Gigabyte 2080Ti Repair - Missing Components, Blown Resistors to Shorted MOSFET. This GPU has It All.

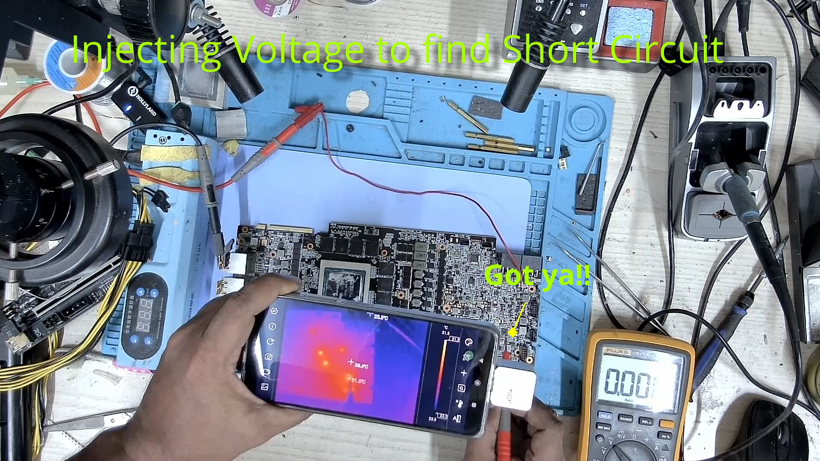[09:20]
Okay, so let's take a look at the short and this is the chip that had a short circuit on the 8-pin.
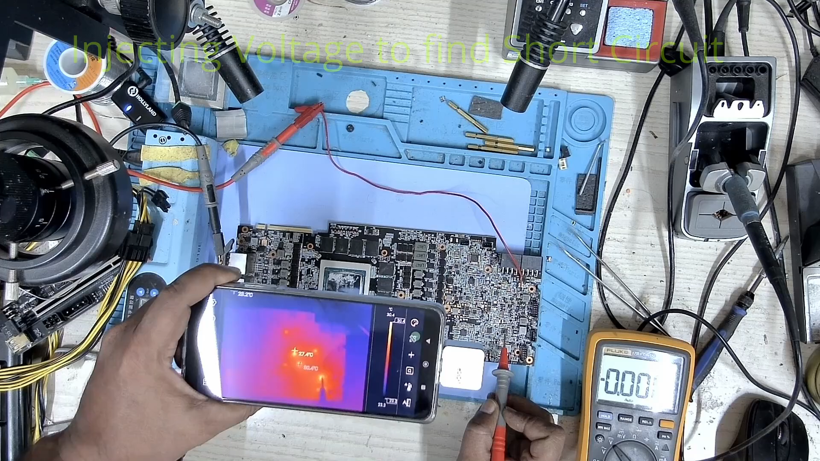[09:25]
Okay, let's proceed to replace that one, let's remove this chip,